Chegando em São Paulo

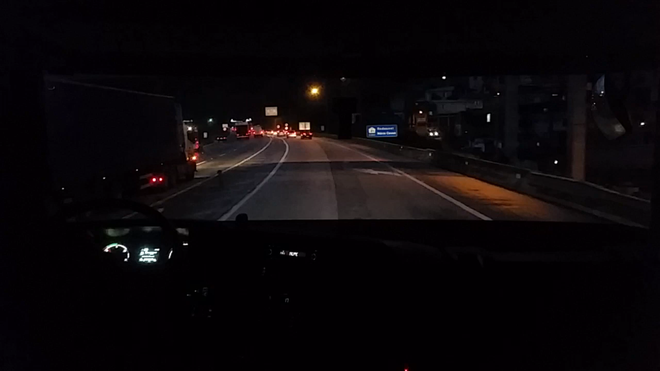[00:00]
E aí galerinha, boa noite, são 18 horas e 35 minutos, hoje dia 18 de março de 2015 Estamos começando a pegar aqui o Rodanel Maricóvas, vindo do sul Chegando aí para chegar em São Paulo, vamos passar aqui por Budia, Carapicuíba, Osasco Passar o primeiro túnel aqui, nesse trecho aqui do Rodanel
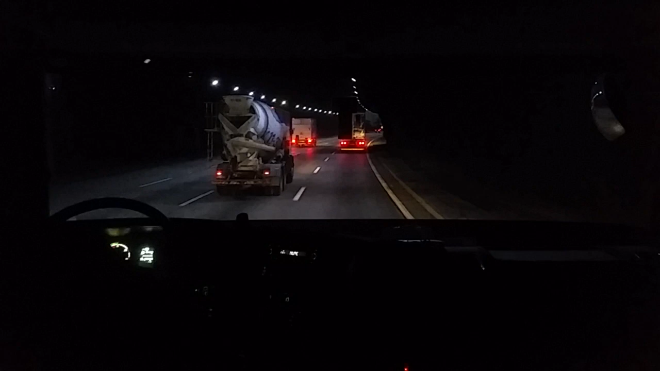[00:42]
Aqui já está mais aliviado o Rodanel, esse horário é mais pessoal saindo da capital E como tem restrição na Marjão, são poucos caminhões que rodam aqui Só que eu ia para outro destino que não seja no centro expandido de São Paulo Manter a distância, muito veículo Distância de segmento é fundamental